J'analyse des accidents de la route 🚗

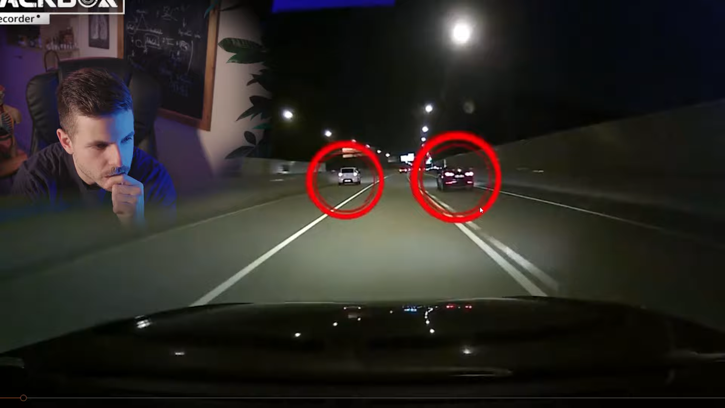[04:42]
Bon, là, voilà, deux personnes qui se rabattent en même temps. Une personne qui a perdu contrôle. Bon. Oh ! Mais franchement, ça va. Là, encore une fois, cinétique... Voilà, elle repart direct.